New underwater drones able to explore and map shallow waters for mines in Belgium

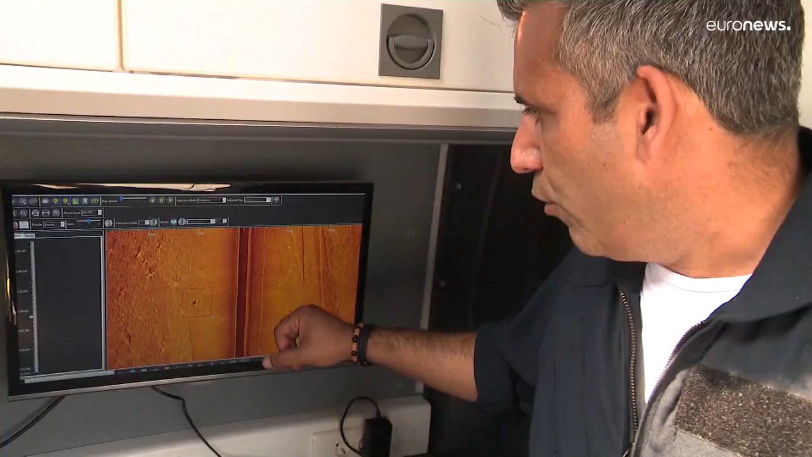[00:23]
You can tell we found an echo on the sonar image that looks suspicious.
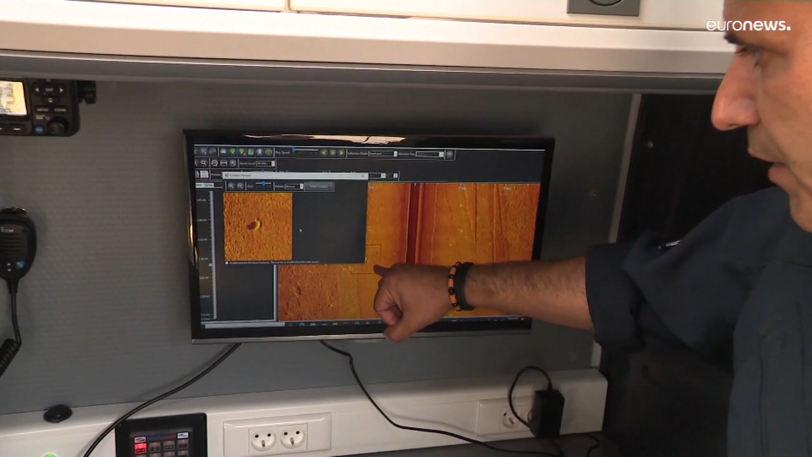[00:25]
So depending on certain criteria, we attribute it to classification.
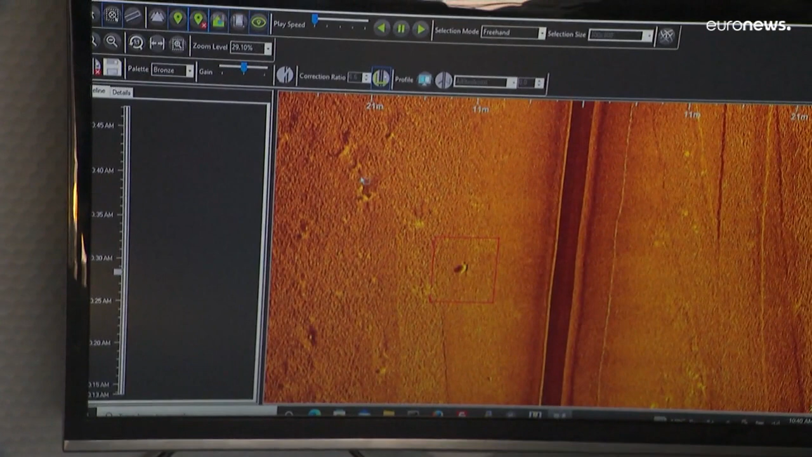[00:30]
And based on that,
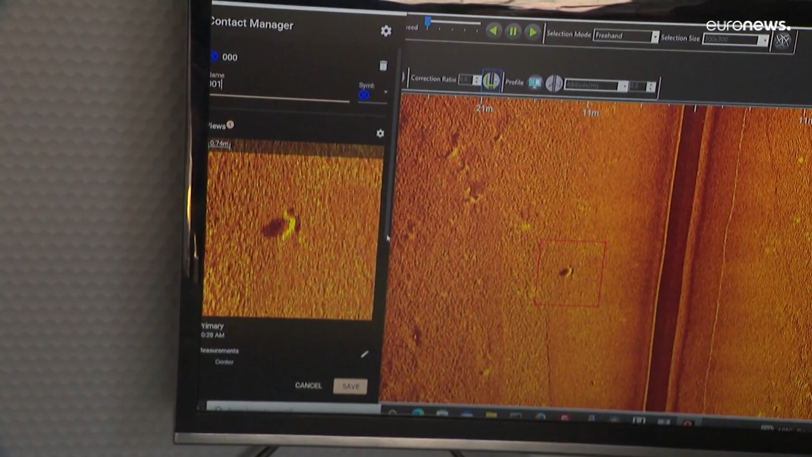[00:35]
we decide whether it's necessary to investigate on location to determine whether the detected object is a potentially explosive device or not.